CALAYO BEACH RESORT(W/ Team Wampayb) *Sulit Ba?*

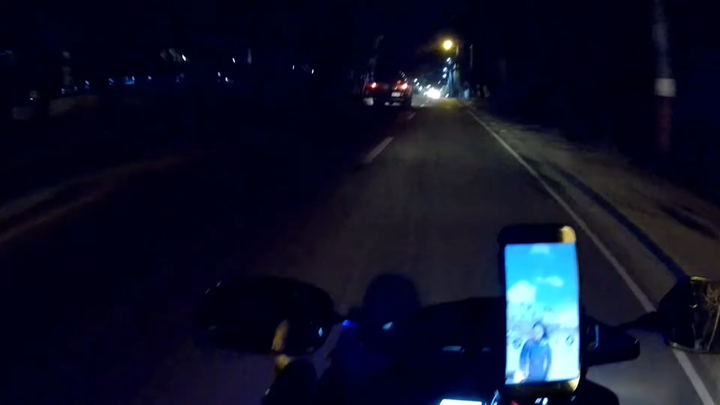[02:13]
Tara mga Kapinay Box, kasama natin si Kuya Charles. Yan. Lagi ako nabubulol sa kanyang pangalan, no?
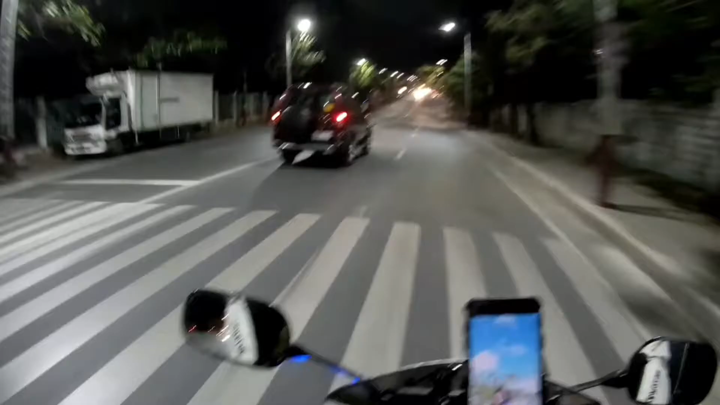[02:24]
Medyo mahirap-hirap kasi kanyang pangalan. Si Kuya Charles, yan po, nasa likuran ko mga Kapinay Box. Naka-Aerox po siya.